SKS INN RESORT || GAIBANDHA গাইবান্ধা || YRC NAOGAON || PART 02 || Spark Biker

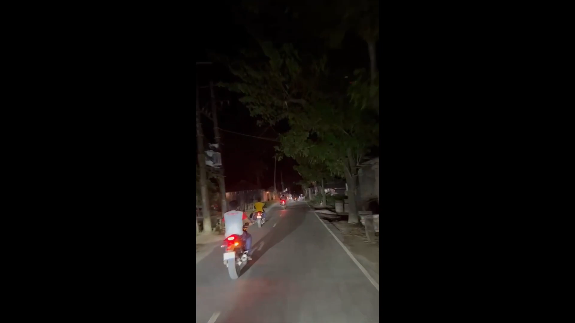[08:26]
ডিনার শেষ হওয়ার পর প্রায় রাত 11টার দিকে আমরা গাইবান্ধা শহর এক্সপ্লোর করার জন্য বের হলাম সবাই একসঙ্গে।